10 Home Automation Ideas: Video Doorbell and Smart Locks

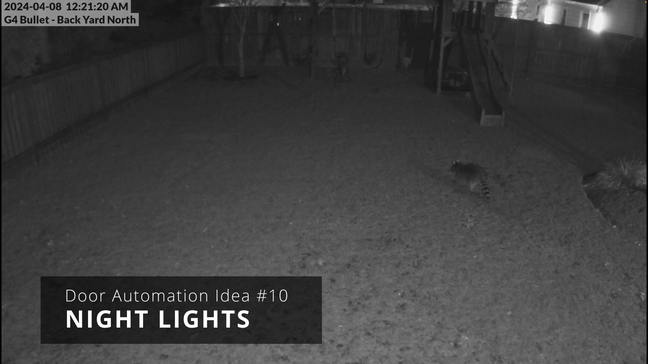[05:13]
If we do step out at night, which is probably me chasing down a pesky raccoon, our porch lights turn on automatically,